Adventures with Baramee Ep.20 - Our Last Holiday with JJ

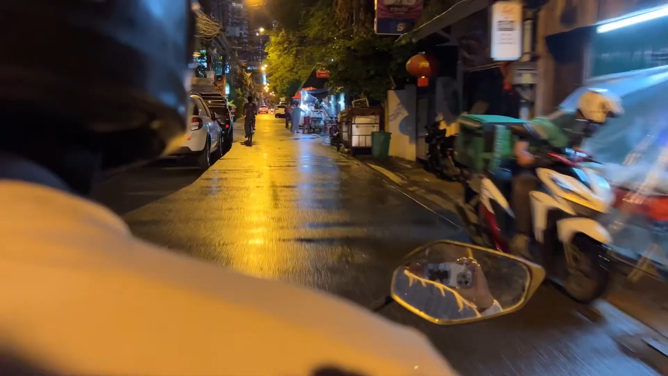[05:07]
I'm like, I haven't seen her in a while, so I hop on a Wynn and I book it to Chinatown to meet up with Ploy and her coworkers, her friends.